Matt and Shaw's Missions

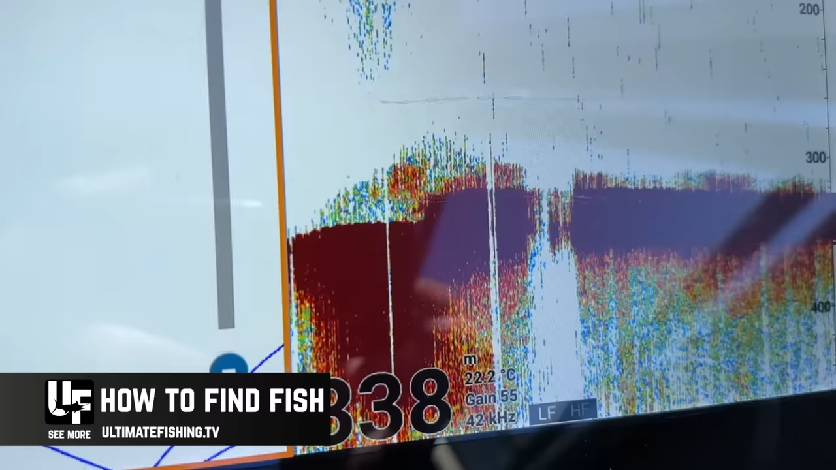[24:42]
On screen: water 22.2°C
There you go, we're in 338 meters. Now this over here is the blue nose, the stuff sitting on the ledge up higher. And I've moved off to the side and there's this lower lying stuff here.